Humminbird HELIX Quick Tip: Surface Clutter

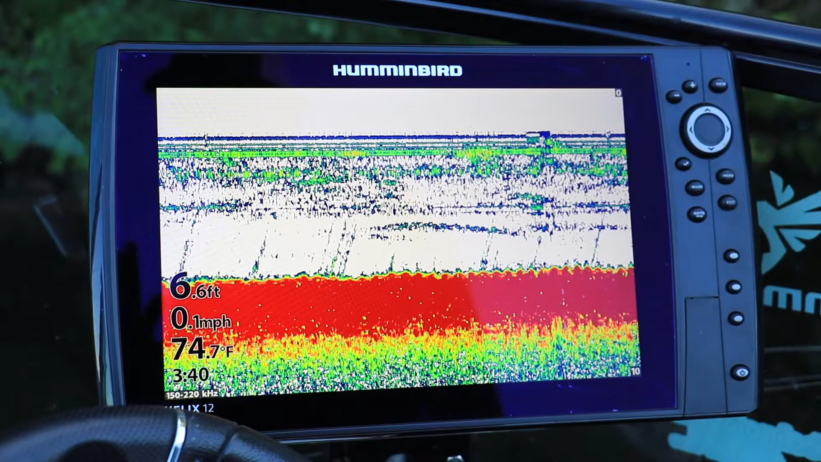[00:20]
On screen: depth 6.6 ft, water 74.7°F, speed 0.1 mph
Surface clutter can have settings between 1 and 10.
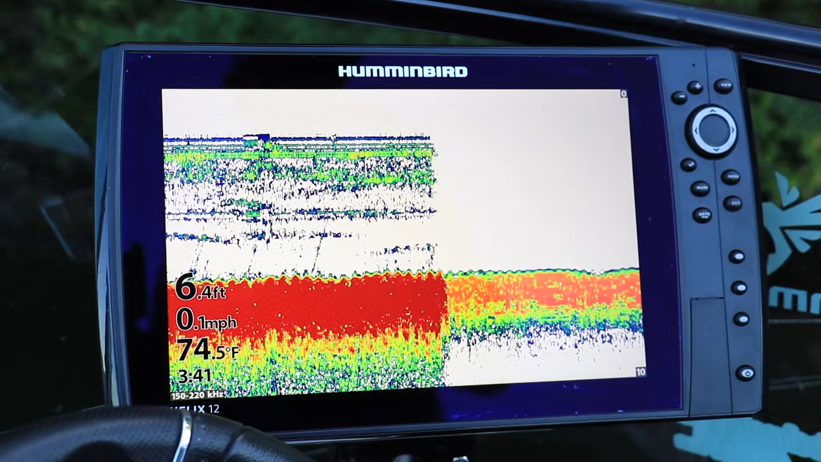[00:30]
On screen: depth 6.4 ft, water 74.5°F, speed 0.1 mph
Use a low surface clutter setting to reduce the amount of near surface sonar returns in your 2D sonar view.
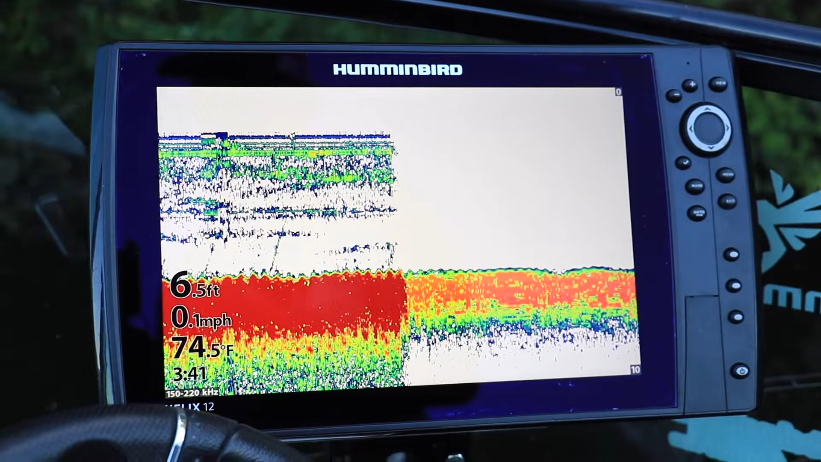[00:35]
On screen: depth 6.5 ft, water 74.5°F, speed 0.1 mph
You may notice, however, that using too low of a surface clutter setting may directly impact your 2D sonar performance and digital depth measurements in water that is relatively shallow, say 10 feet or less. In these cases, a mid-range surface clutter setting between 4 and 6 will often improve your digital depth measurements as well as your 2D sonar performance.
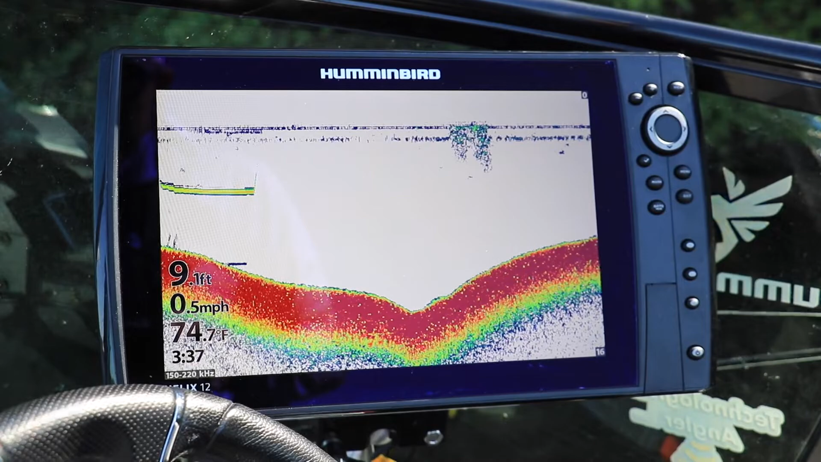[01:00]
On screen: depth 9.1 ft, water 74.7°F, speed 0.5 mph
Adjust your surface clutter setting using the main menu. From any view, press the menu key twice to access the main menu.
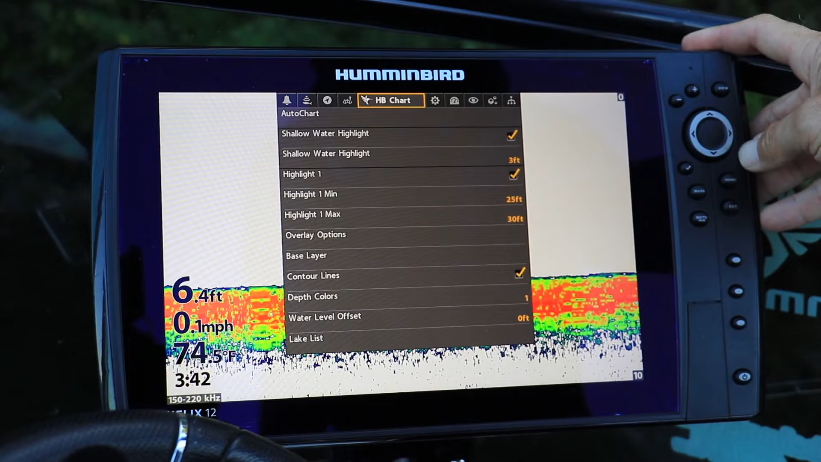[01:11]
On screen: depth 6.4 ft, water 74.5°F, speed 0.1 mph
Then, use the left and right arrow keys to select the sonar menu tab.
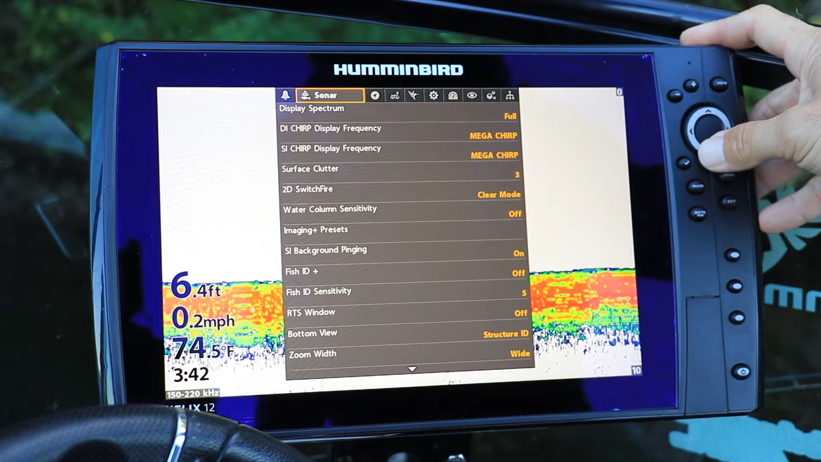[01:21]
On screen: depth 6.4 ft, water 74.5°F, speed 0.2 mph
Next, use the up and down arrow keys to select surface clutter and adjust your surface clutter settings using the left and right arrow keys.